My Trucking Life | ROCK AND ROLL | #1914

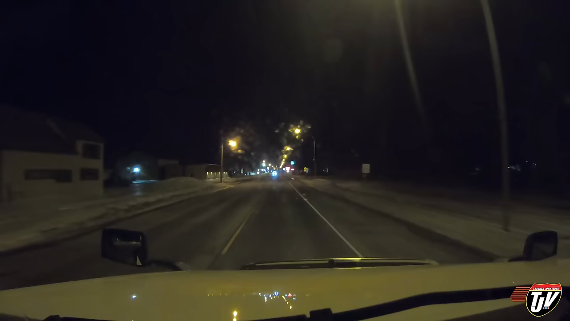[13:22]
So we're here in Carrington, North Dakota. I'm gonna stop here for the night. It's 8 o'clock, or quarter after 8 already. This is, just down the road, or just down the street here, past the Chieftain Motel. That's where our friend is waving at us again. Let's all wave back. I'll find a parking spot at the truck stop over the bridge. There he is, on the right. Everybody wave!
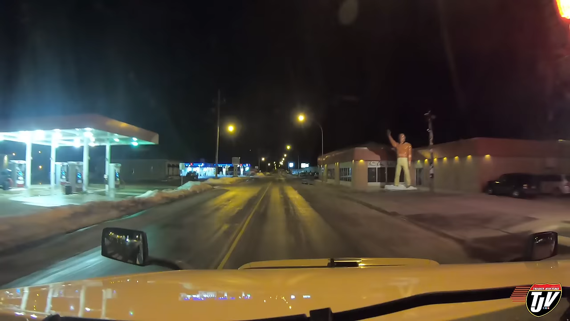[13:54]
How's it going, Chief? At the roundabout, take the third exit of 1 kilometer. Did you wave, Karen?
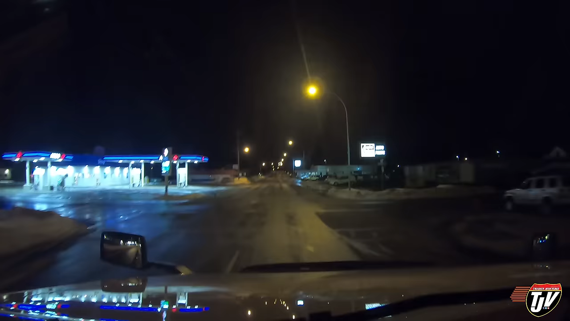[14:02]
There a parking spot for Trucker Josh here? Continue on this road for 21 kilometers. No, Karen. Why is this guy parked? That's not a parking spot, my friend. Oh, I just cleaned my truck.